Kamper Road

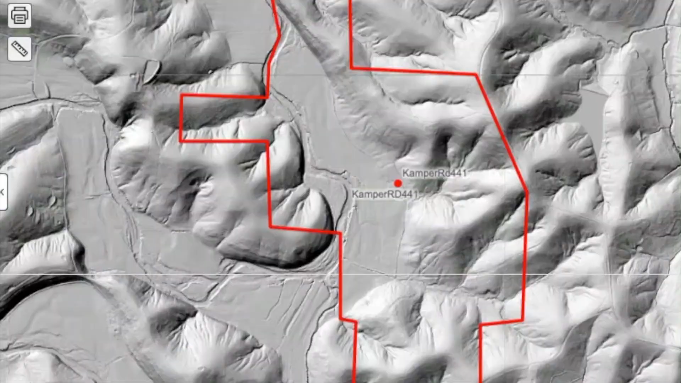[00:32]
We need to look at the elevation changes that the deer crave. We need to find those flat spots through DEM shading, and we'll look at the rest of the slope angle shading on the property as well to isolate these things.
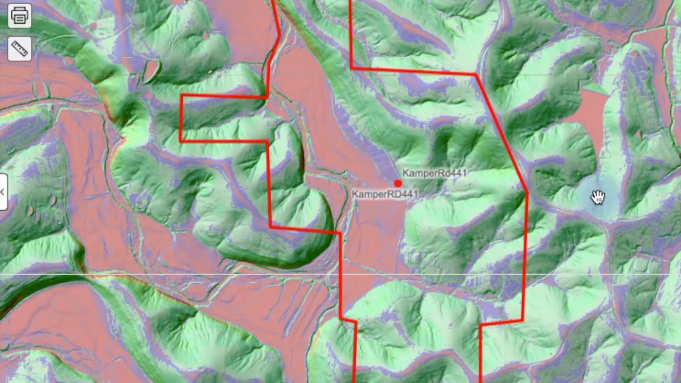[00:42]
And the way you dive into a property like this, and the guys at whitetailplans.com do this for us extensively on aerial plans on a large scale, here's how the whitetails like to use this property for bedding. You see the pink spots are flat.
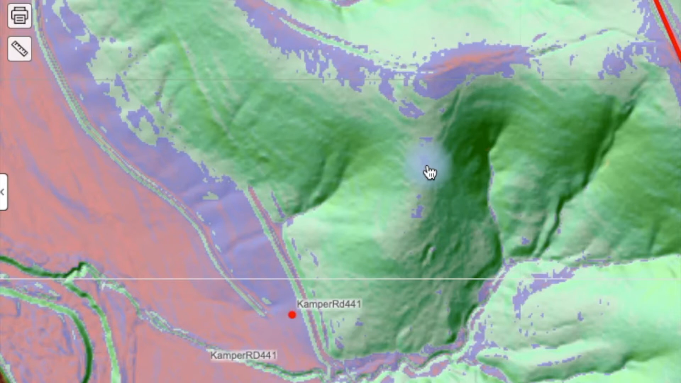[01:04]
The purple spots are about a 5 degree grade. Anywhere it's pink or purple on this map, we're saying it's flat enough for a whitetail to bed. But here's how the whitetail like to use it. Up here, where the cursor is, 782 feet. I drop down here, 762, 754, 735, and the bottom is 627. What happens with the north wind is these deer will drop over the crest of this ridge, and they'll come over to the top, and they'll set up in these lower flat spots. They're going to find the flat spots that have adequate back cover and side cover for them to be hidden. They can smell what's back here before we ever see them.
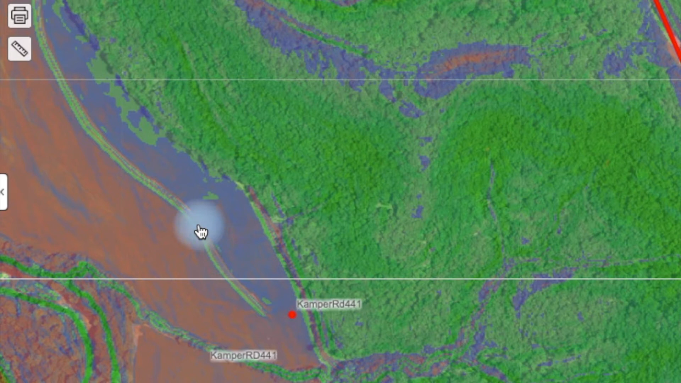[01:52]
So in November, can a deer bed here in this spot, can a deer bed here in this spot right here, this spot right here, and see us walking through this field trying to go to and from a stand. Because with a north wind, they are going to be there. Those are the questions we have to answer when we map out the property. So the process becomes identify the north wind bedding spots.
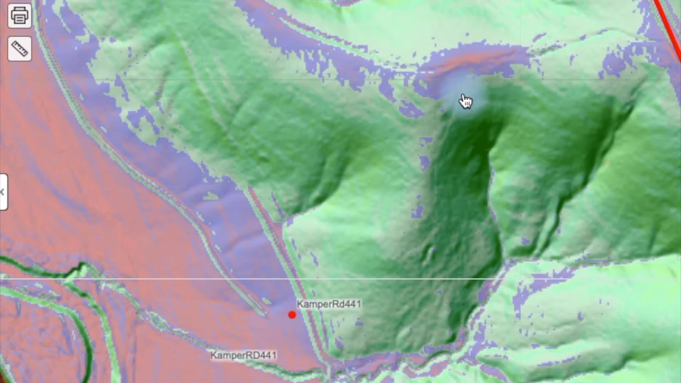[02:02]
Identify the south wind bedding spots. Where could they be? Here's some benches right here. Wind out of the east comes over the top, swirls.
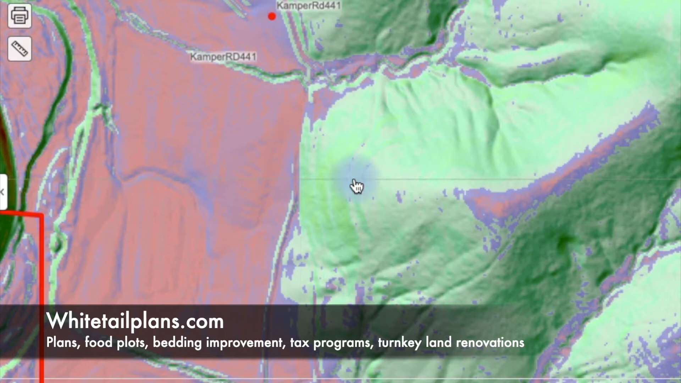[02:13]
Deer can smell danger from back here. They can see down below. And this series of purple dots is a flat bench. Almost guaranteed deer bedding. But can you walk down this field here during daylight when those deer are bedded there without them seeing you? September, October before leaf drop we might be able to. November, probably not.
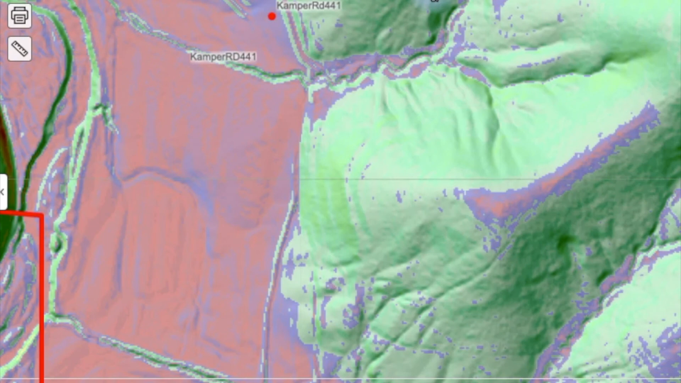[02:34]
Becoming a student of how this works in these areas means you have a better than average shot at seeing, holding, and harvesting the larger bucks that live in the areas like this.
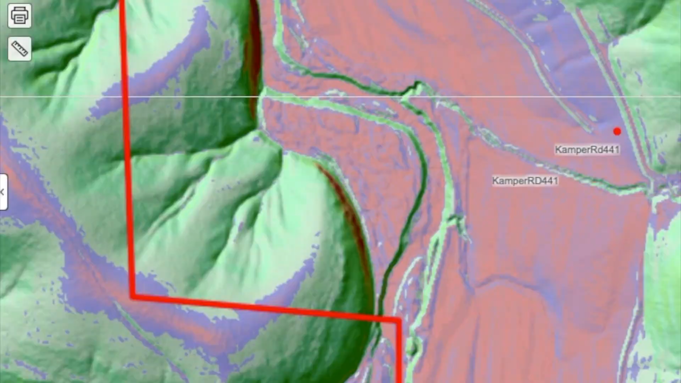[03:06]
So I can see with the south wind,
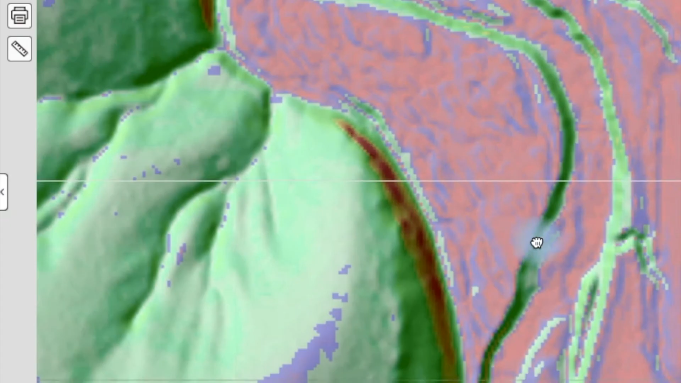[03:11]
elevation up here, 696. Down here, 674. With the southwest wind, I guarantee you we are going to bed deer on this point. We can bed deer on this flat spot here on this ridge too.
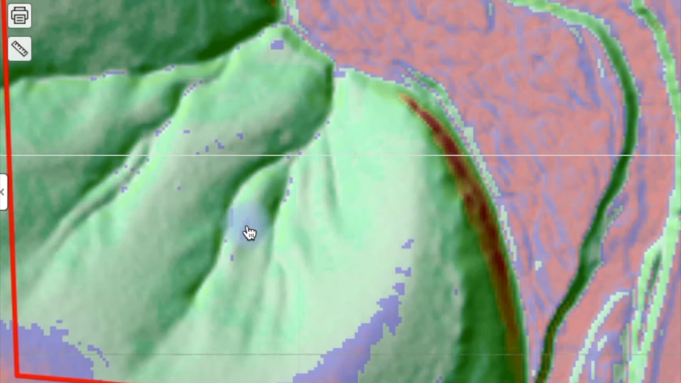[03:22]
Here's multiple south ridge bedding spots. Here's a west wind spot they're going to use. Here's a north wind spot they're going to use. And it's a process.